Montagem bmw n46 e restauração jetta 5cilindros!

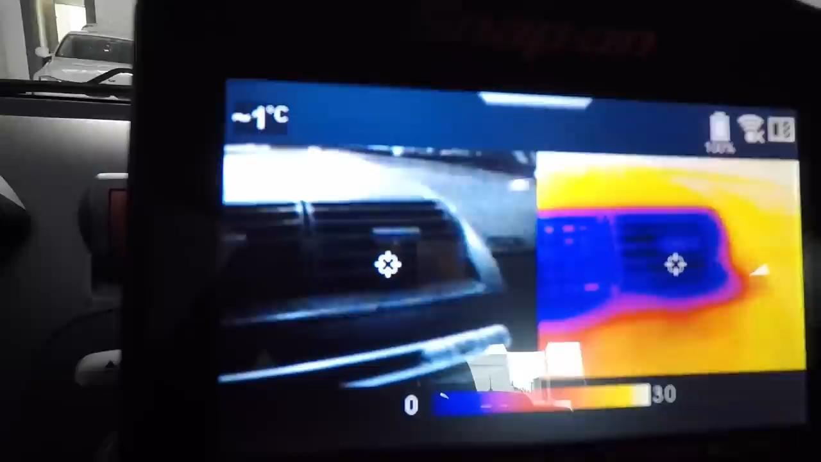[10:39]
Mais ou menos 1 grau batendo quase zero ali no plástico, tá?
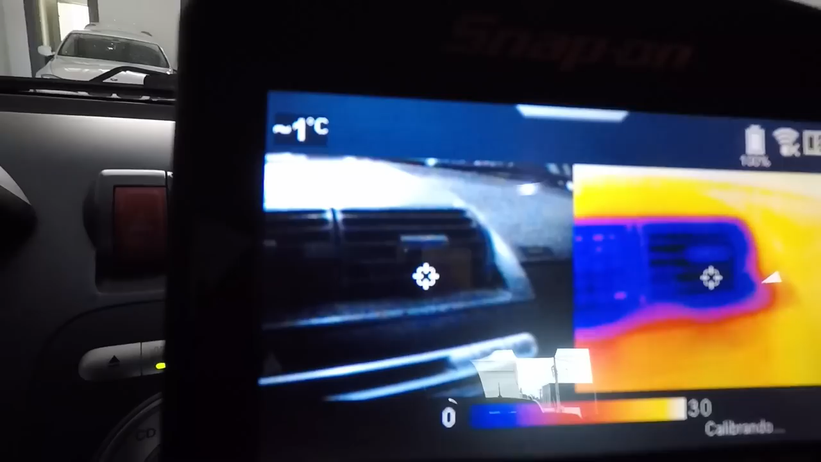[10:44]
A sensação térmica aqui vai ser mais ou menos de 5 graus, tá bom?
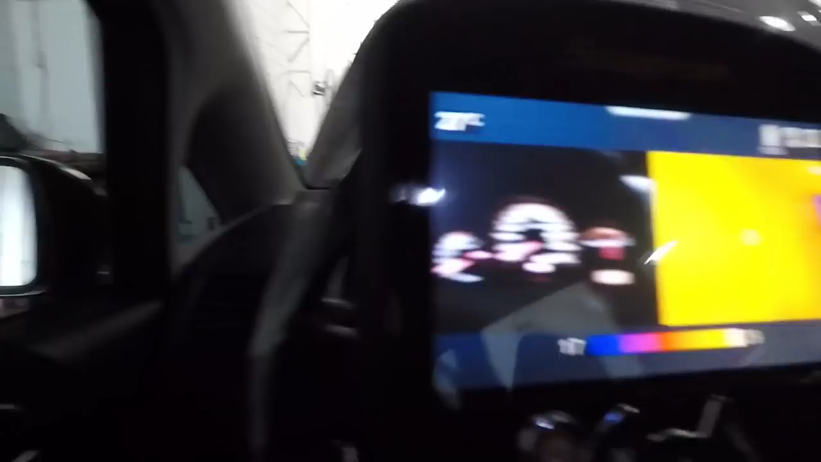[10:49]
Vamos ver aqui. Ó, aqui já pega mais ou menos...
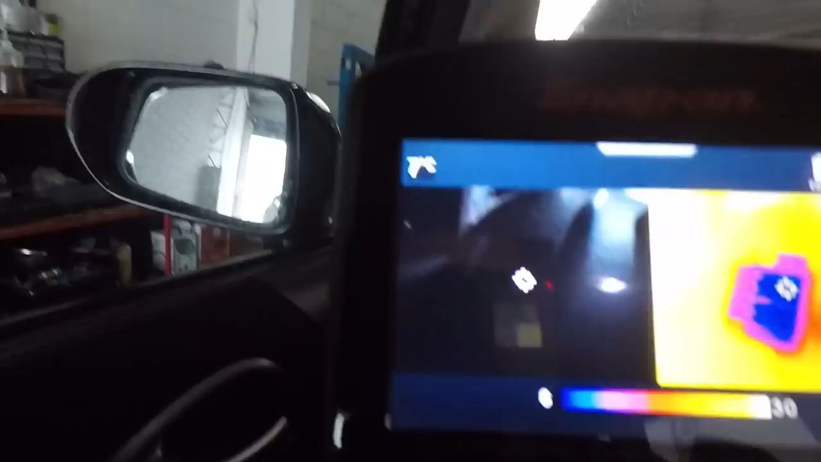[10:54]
Deixa eu ativar minha lente aqui, peraí.
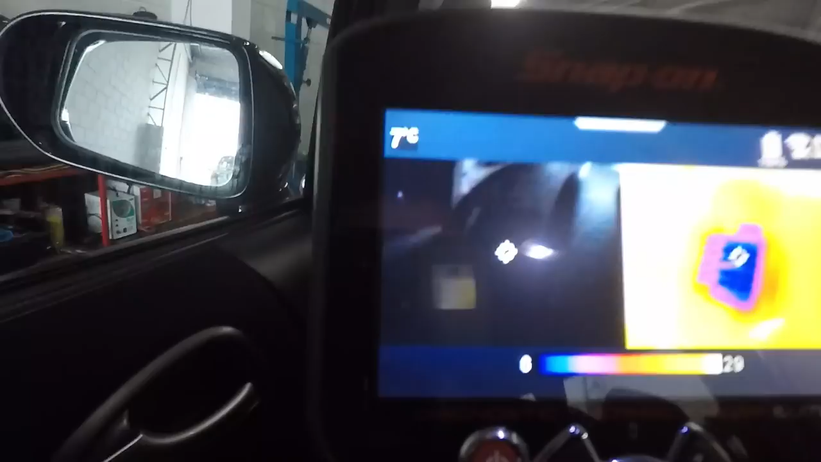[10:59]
Vamos ver aqui, ó.
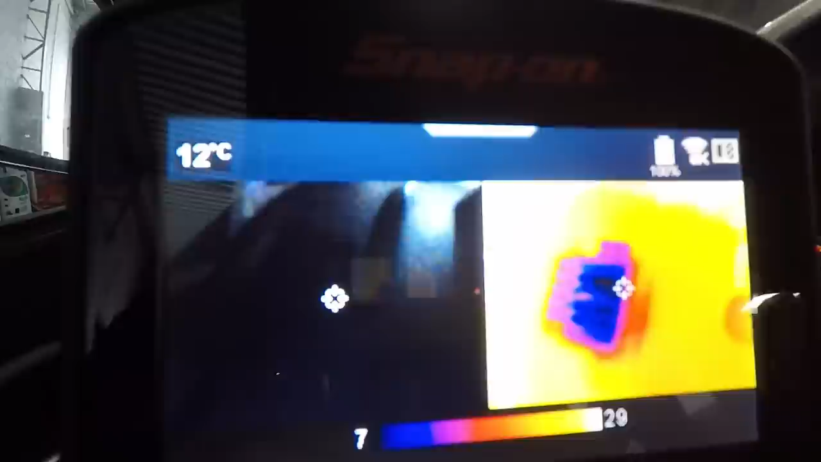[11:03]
Aqui tá pegando mais ou menos, ó, 8 graus.
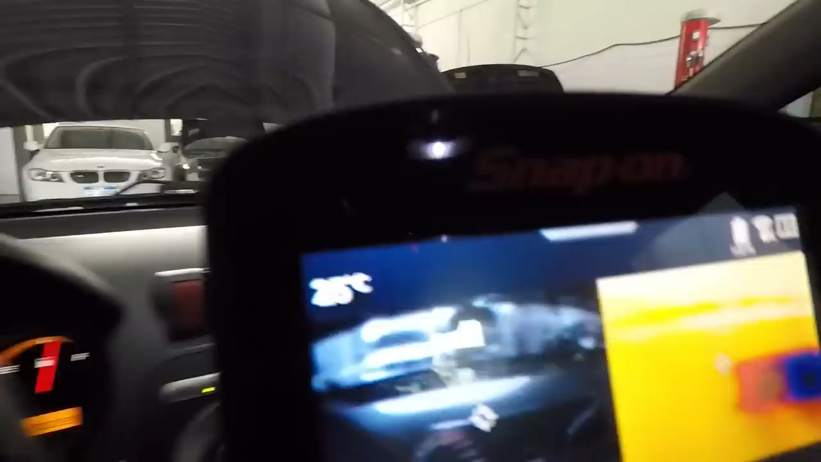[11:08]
Sempre as extremidades do painel vão ser mais quentes, tá?
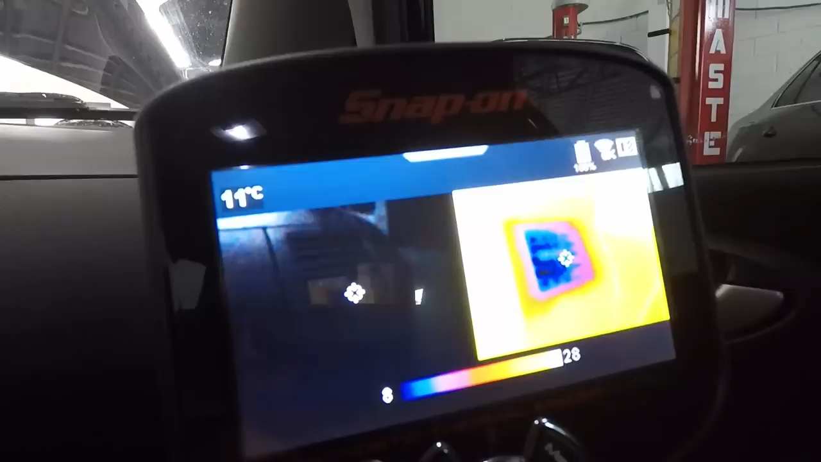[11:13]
Ó, aqui já pega 11 graus... 8 graus também.
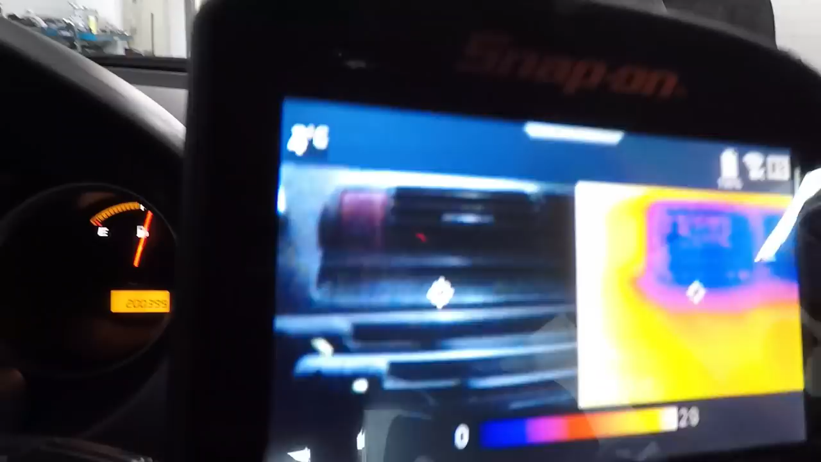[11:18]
E aqui, vamos ver aqui, deixa eu alinhar só a minha câmera ali no negócio.
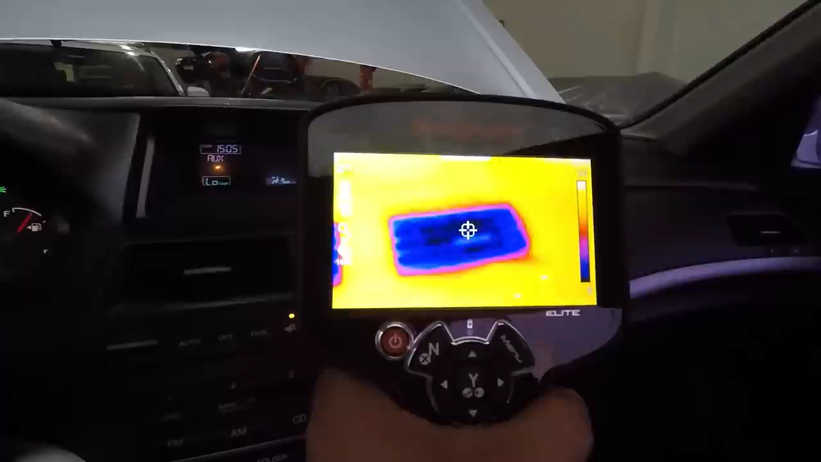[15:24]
E aquele ali já tá 0 graus. Não sei se vocês estão vendo aí. Deixa eu ativar minha tela aqui de novo.
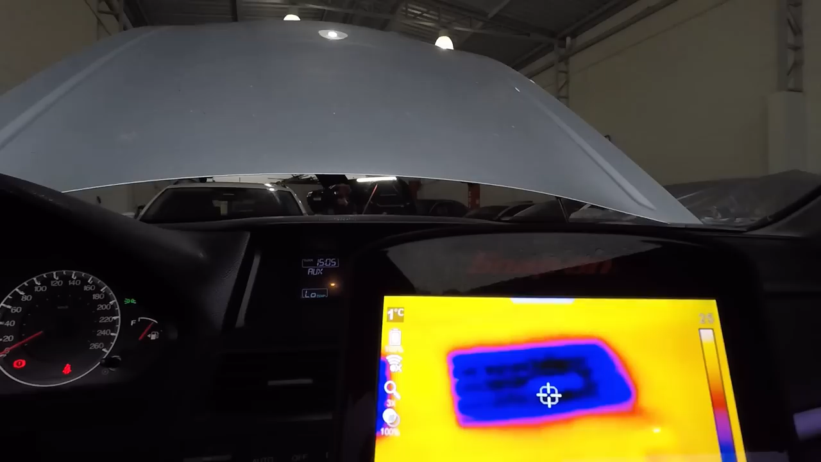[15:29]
Pronto.
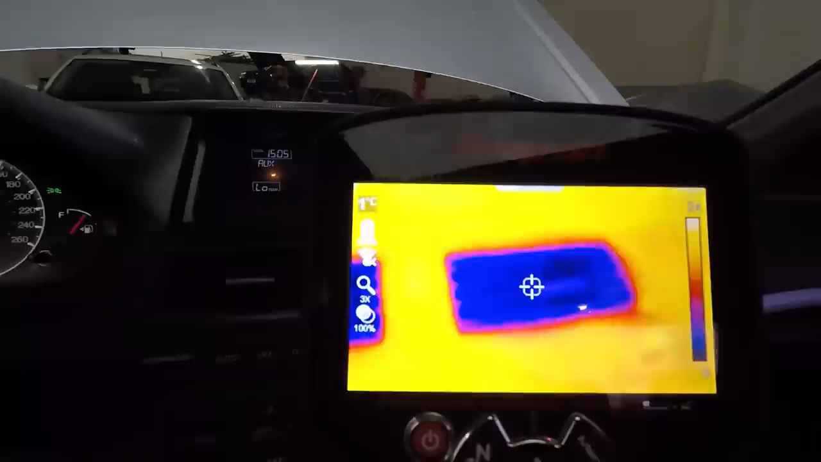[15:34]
Voltou a minha tela. Olha ali.
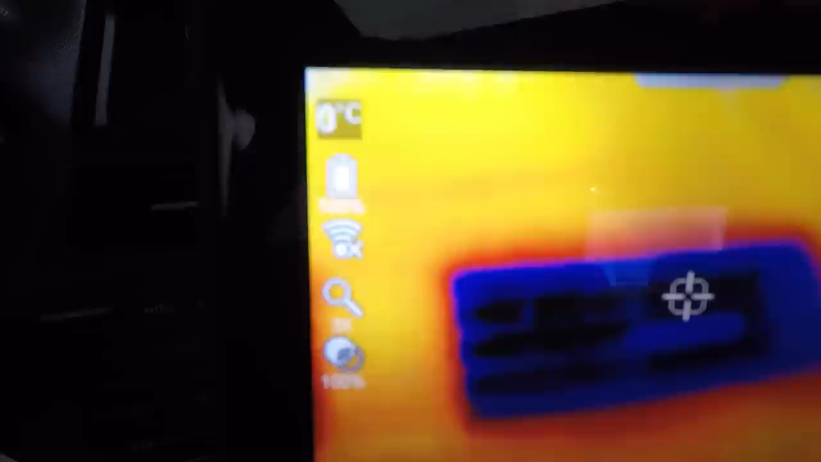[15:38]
1 grau, 0 grau. 1 grau.
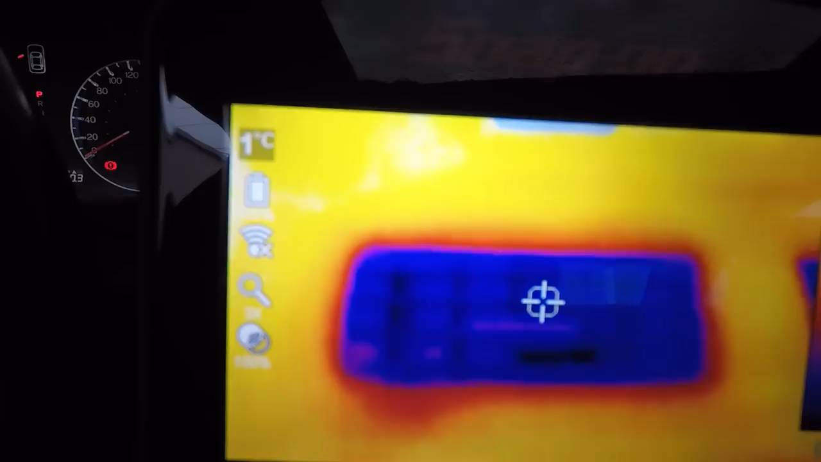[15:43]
Aqui vai tá mais quente. Normal, tá? Vamos ver ali.
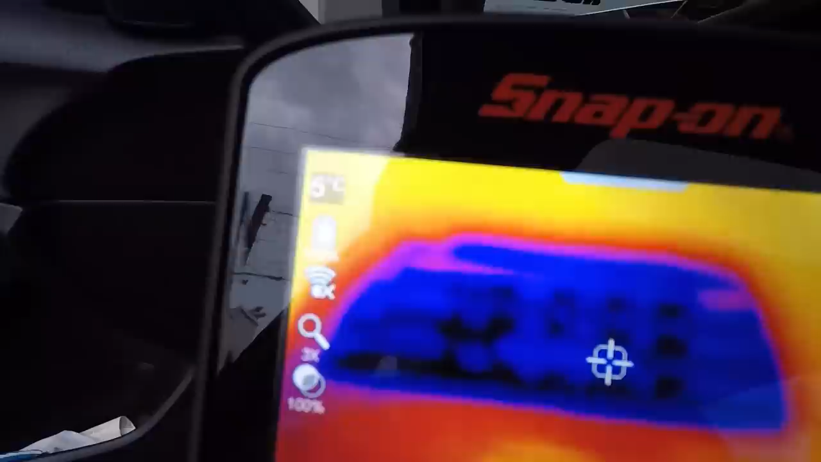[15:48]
Torno de 5 graus ali. 4 graus ali, ó. Olha lá.
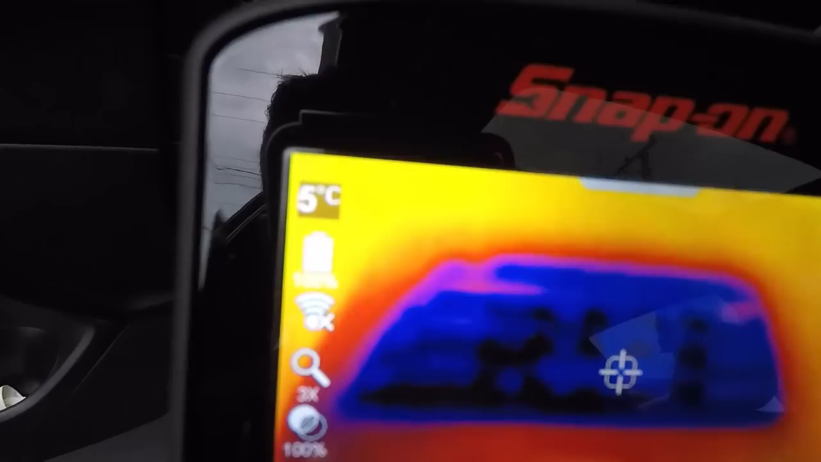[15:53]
4, 5 graus aí. Ficou gelado para caramba esse acorde aqui.